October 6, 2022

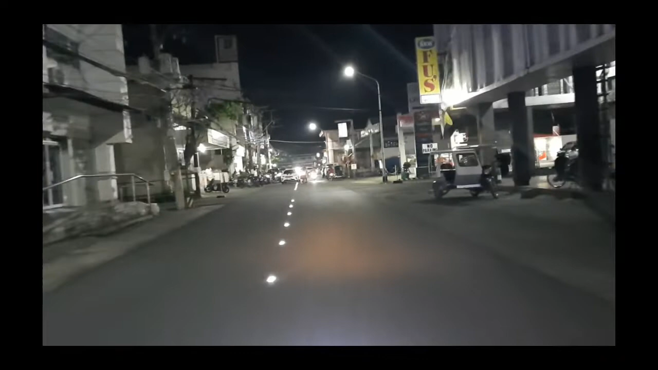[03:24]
Ginatawag rin nga lead road stud solar powered.
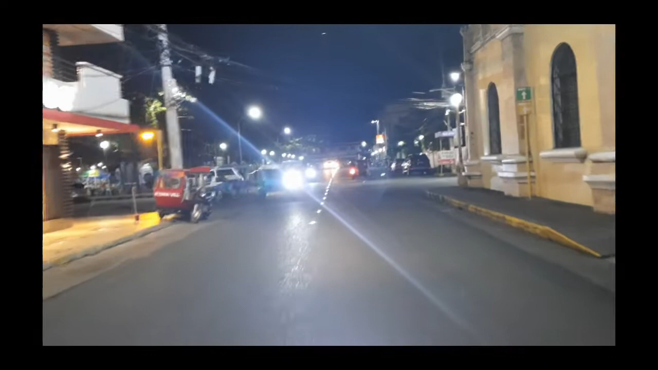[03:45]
Sa mga cruising, sa mga intersections,
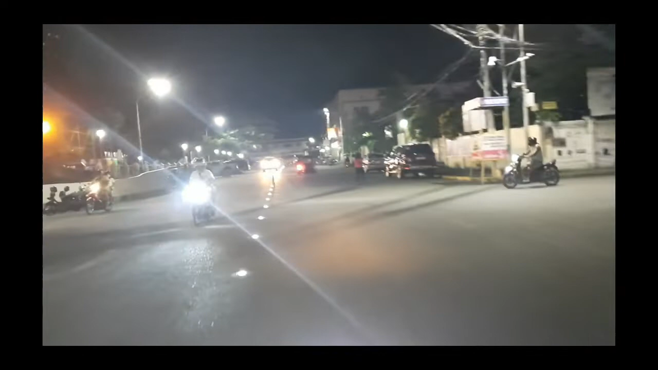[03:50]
nagabulig niya, nagatawit signal, hazard warning sa mga driver kung gabi. Yabingkit ko na maduom rodagan,
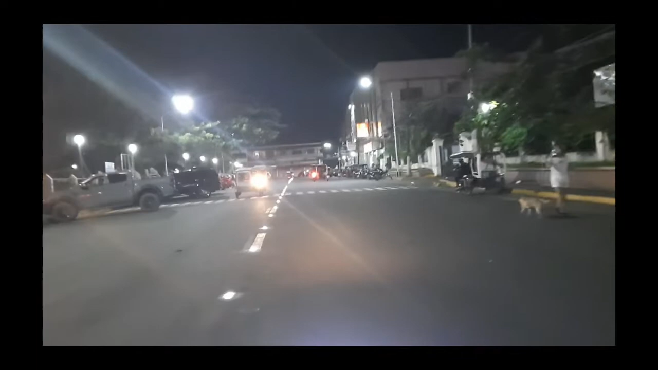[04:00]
maduom ro karsada, aga kumagain ro tiyempo. Kung doon nga solar road studs o lead road reflector,
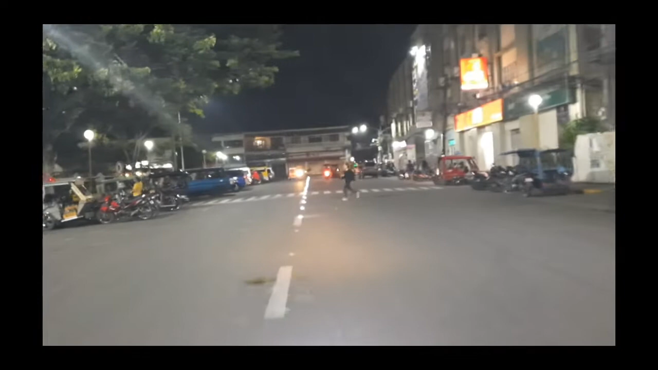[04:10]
ay naghahayag nga rin automatically kung maduom o gabi yun. Pero dapat, kung no, hambay ko iba, ay steadied o paghayag nga rin.